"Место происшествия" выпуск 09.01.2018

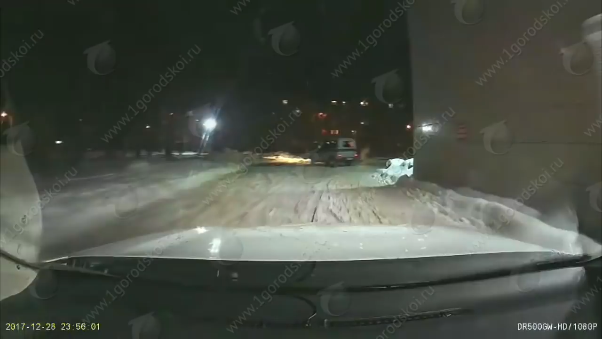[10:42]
Водителя задержали сотрудники Росгвардии Когда он собирался выехать на большую дорогу Доброй ночи,
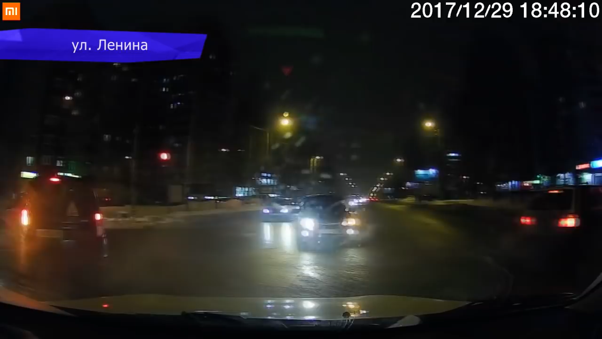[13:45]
На перекрестке улиц Ломоносова и Мира Водитель Фольксвагена не заметил внедорожник Митсубиси и остался без бампера Опа!
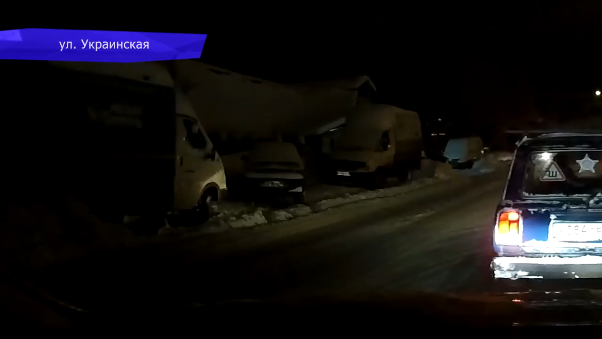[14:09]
В итоге девушка на Тойоте въехала в припаркованный в сугробе фургон По ее словам, таксист не стал отрицать свою вину Страховая компания виновника оплатит ремонт Тойоты
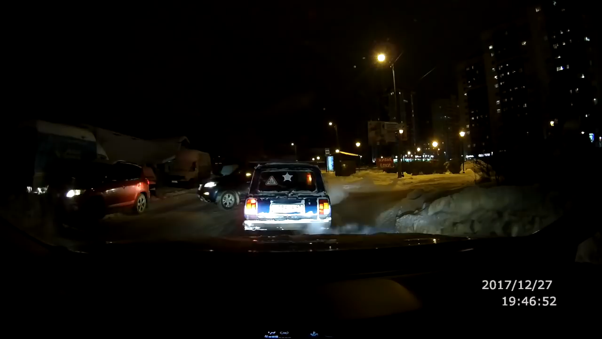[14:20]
На улице Щерса у торгового центра встретились два лихача на легковушках
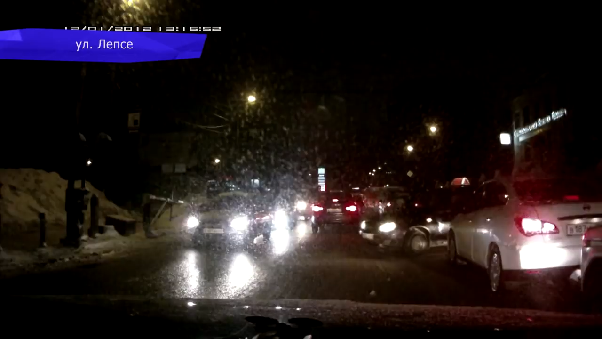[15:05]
Блин, уроды! И уехал! Нормально! Таксист! Михаил Вагин. Место происшествия А-а-а! Заел!